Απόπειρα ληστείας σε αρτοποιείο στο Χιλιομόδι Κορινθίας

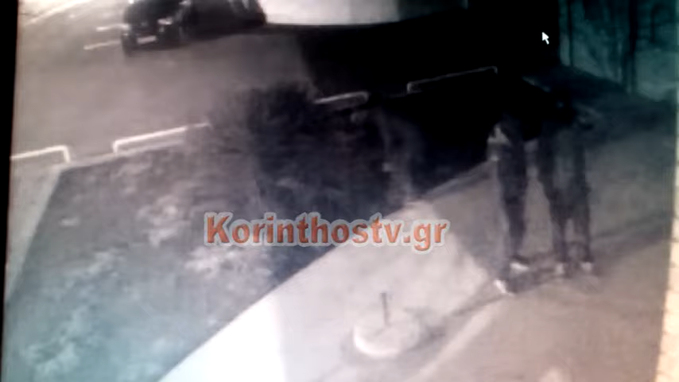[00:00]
Τέσσερις η ώρα τη νύχτα ήρθαν τρεις
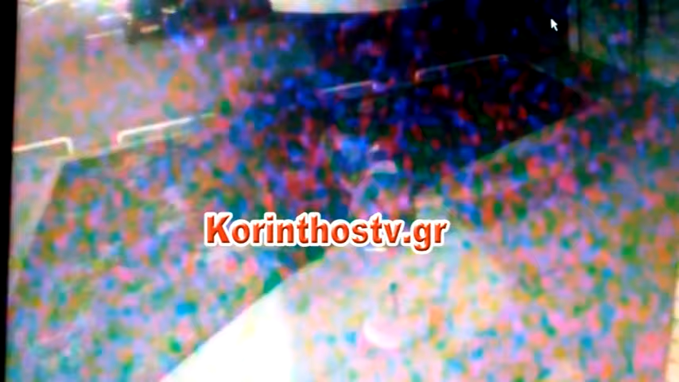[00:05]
κουκουλοφόροι και προσπάθησαν ενώ ήταν ανθρώποι μέσα στο μαγαζί και εργαζόντουσαν με μια σφαίρα μεταλλική να
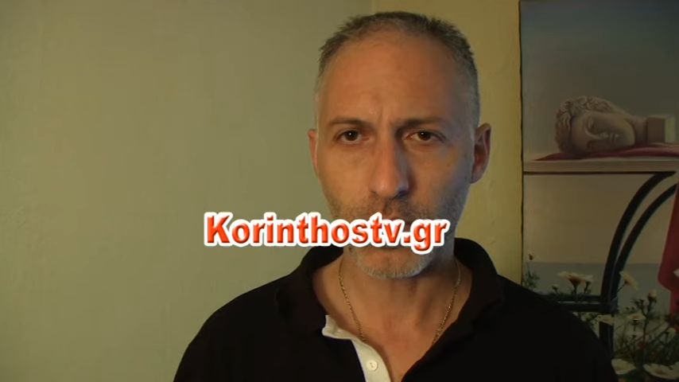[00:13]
σπάσουν την τζαμαρία και να μπουν μέσα στο κατάστημα. Με τι ήρθαν αυτή, με αυτοκίνητος? Με ένα μαύρο γκολφ. Αυτά έχουν καταγραφεί όλα στην κάμερα. Βεβαίως. Και τι έγινε μετά. Προσπαθήσανε... Την πρώτη φορά.
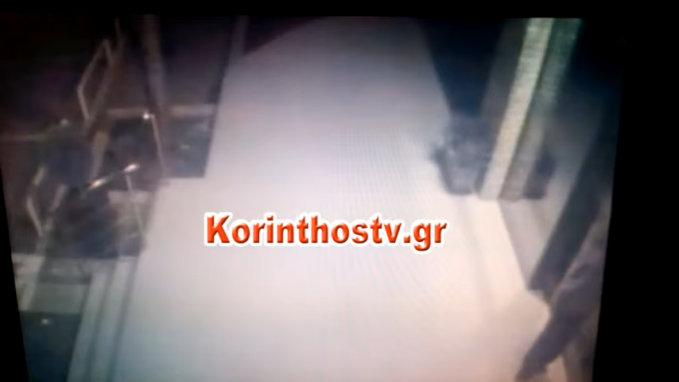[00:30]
Σπάσανε, ρίξανε τη σφαίρα, την ξαναρίξανε, σπάσανε τη μια τζαμαρία, ήταν διπλή ράγιση η επόμενη,